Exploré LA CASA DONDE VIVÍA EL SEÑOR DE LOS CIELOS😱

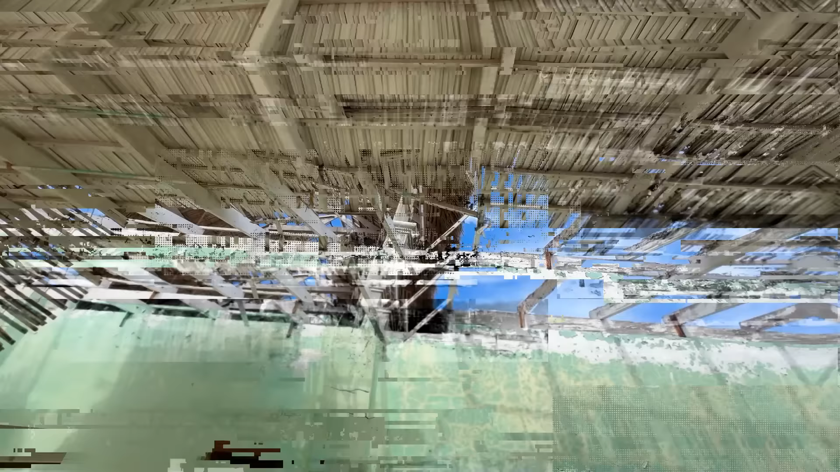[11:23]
de madera Y pues es una casa Meramente playera Una casa Meramente así Costeña